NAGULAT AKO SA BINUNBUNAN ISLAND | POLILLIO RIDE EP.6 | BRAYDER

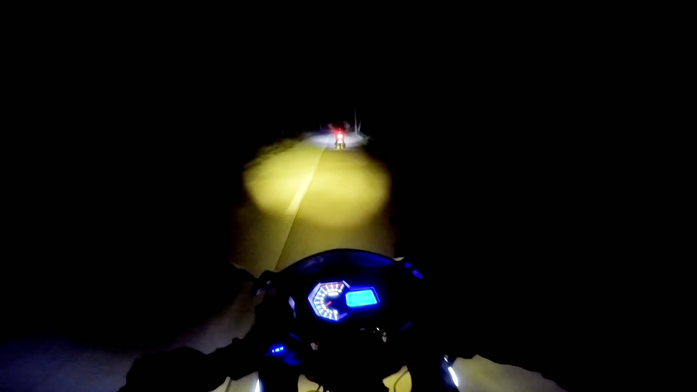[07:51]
So ayun mga kabrider, pumabiyahe na kami pabalik ng Polillo Port. Kailangan namin mahabol yung first trip ng Roro.